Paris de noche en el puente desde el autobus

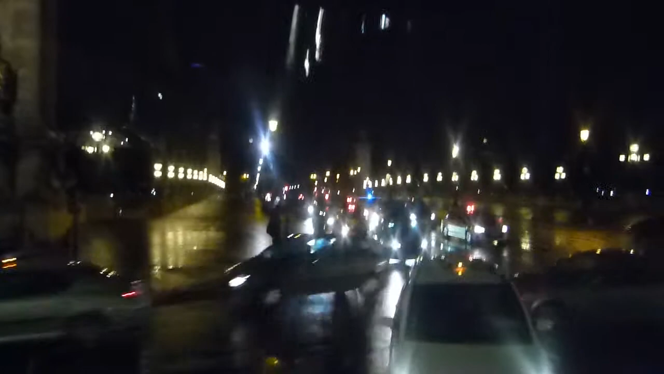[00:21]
Bueno, pues ahí la visita de los inválidos lo dejamos para mañana simplemente miren la perspectiva fue el mismo rey que hizo construir Versalles que va a hacer construir este hospital militar Nosotros, como les he dicho, pues vamos a tratar de cruzar el puente que parece que los semáforos no funcionan y ya ven como son los parisinos que pasan olímpicamente Bueno, pues este puente, Alejandro III es, como les decía, el más romántico de mí